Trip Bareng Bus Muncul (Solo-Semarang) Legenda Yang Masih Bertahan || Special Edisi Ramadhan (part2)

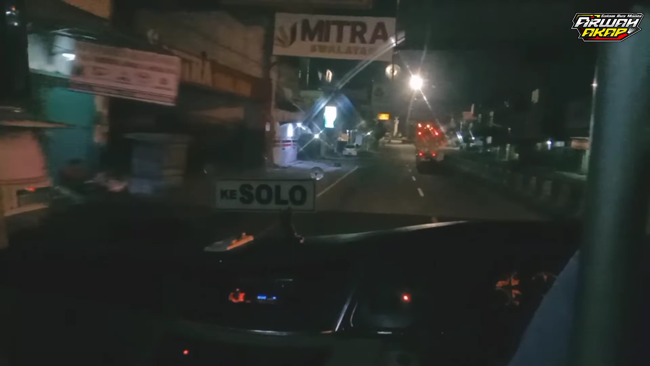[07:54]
Ya oke teman-teman, ini sudah sampai di Tugu Kartosuro ya. Ini kalau ke kiri ke arah Klaten Jogja, sedangkan kita ambil lurus ke arah Salatiga Semarang.
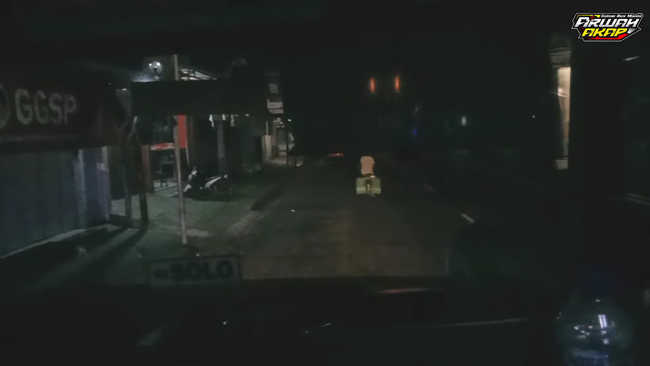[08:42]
Dan ini masih ngetem mencari penumpang di sekitaran Tugu Kartosuro.